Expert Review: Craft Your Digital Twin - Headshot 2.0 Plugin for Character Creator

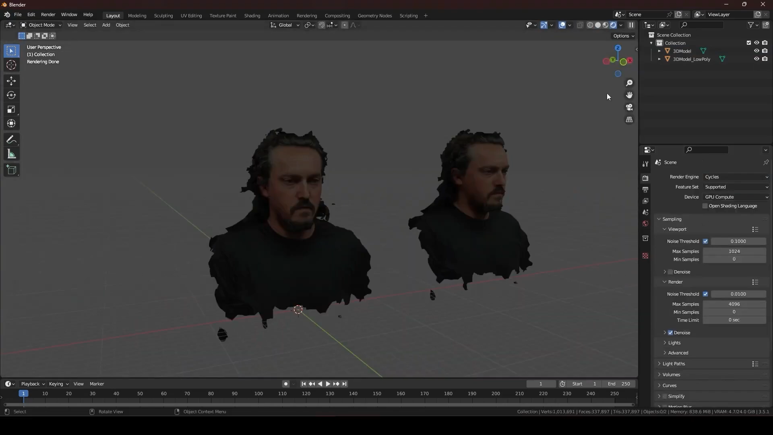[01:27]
I knew I was going to have to do some cleanup on this file, and so I merged the overlapping vertices and brought it into sculpt mode.
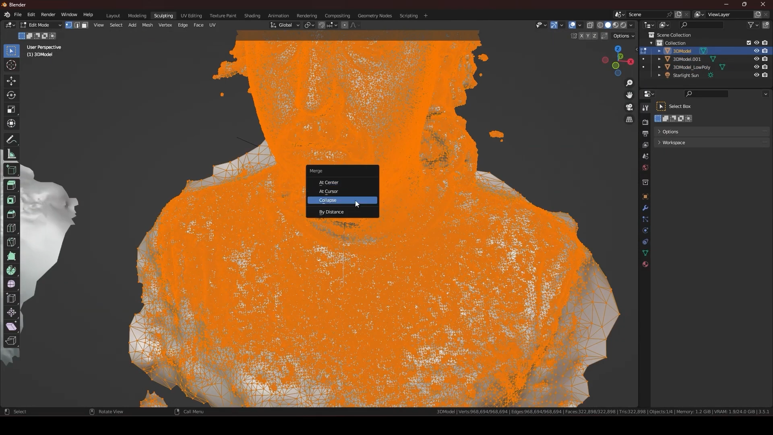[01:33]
I essentially used the smooth brush to remove any of the odd jagged edges that were present.
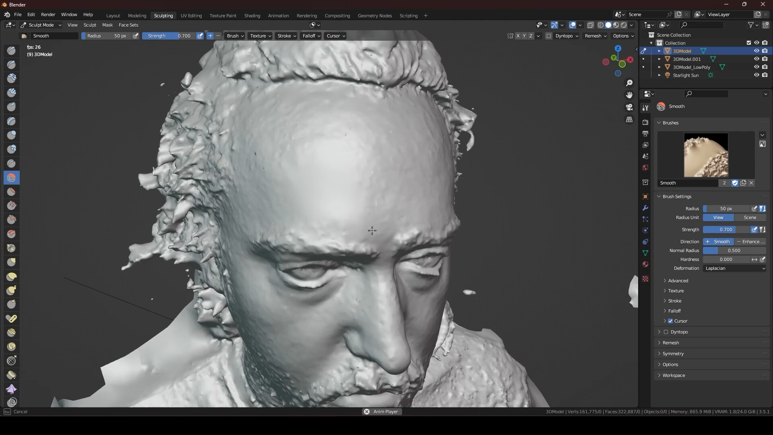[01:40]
A lot of them were due to my unshaven face, but the cleaner that we can make this model at this stage of the process,
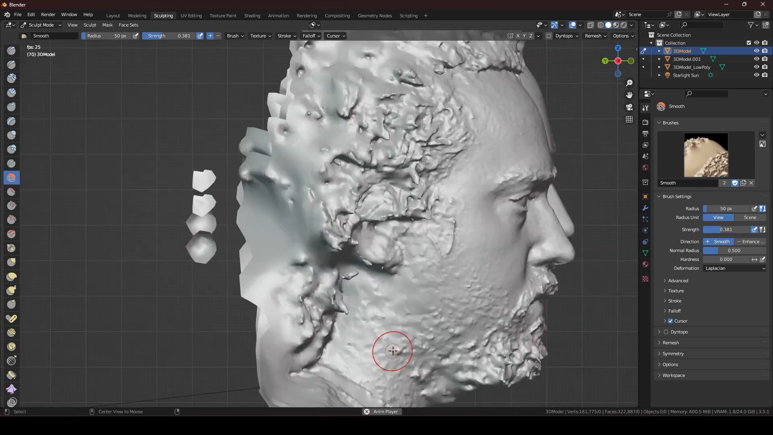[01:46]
the easier it will be for us later on.
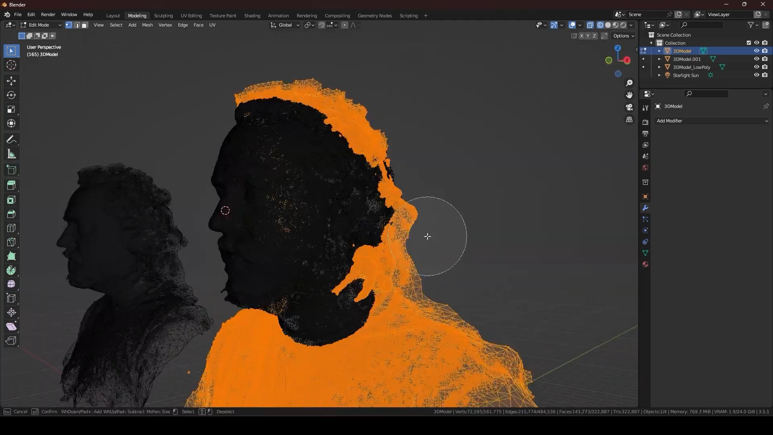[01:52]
With my clean model, I scaled it down so that it was life-size and exported it as an FBX.